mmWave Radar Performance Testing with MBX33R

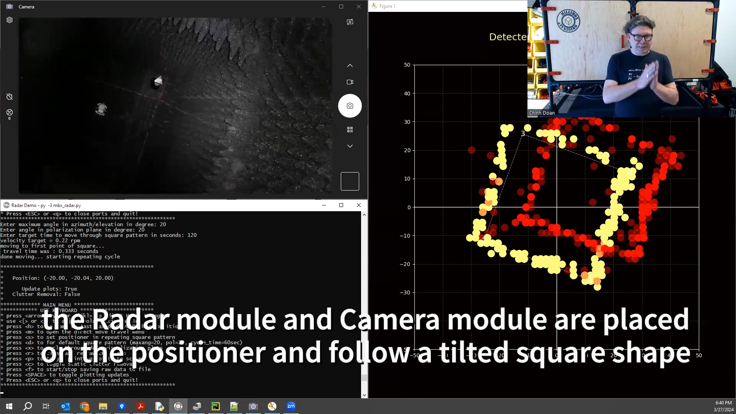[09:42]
And we are depicting a tilted square pattern in space with regards to two targets. One being the moving target centered and the fixed target in the corner.
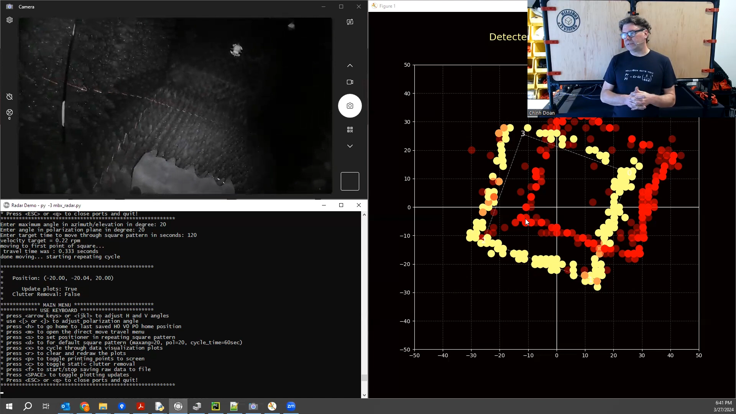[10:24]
The yellow being the moving target and the red being the fixed target. And we can clearly see that the pattern is detected as we expected.
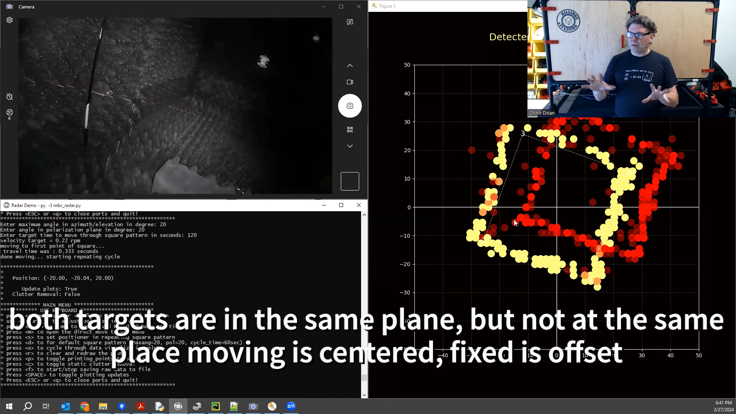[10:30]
You know, those are like off the shelf algorithm. There is no particular tricks that we did on the radar domain.
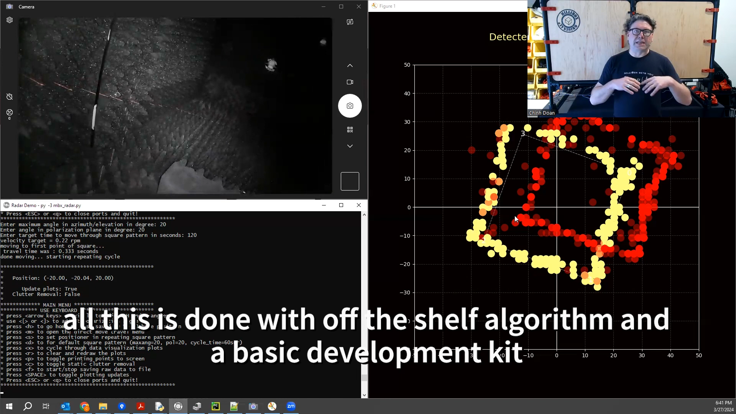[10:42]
There are things that are much more elaborate that you can do. Here we are just using a simple reference kit from Texas Instruments at 60G for this experiment.
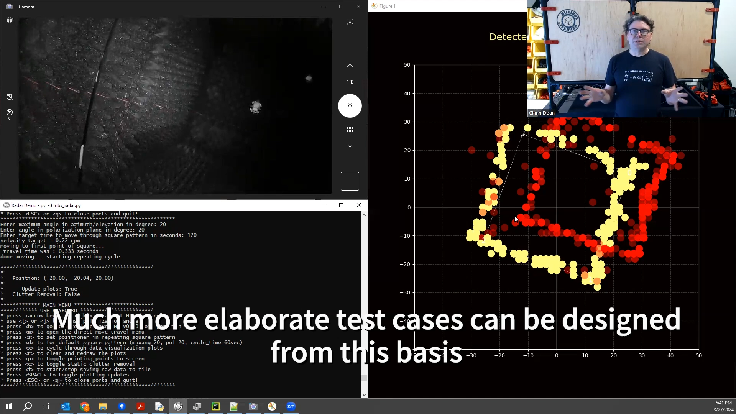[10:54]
And just using off the shelf algorithms from their kit.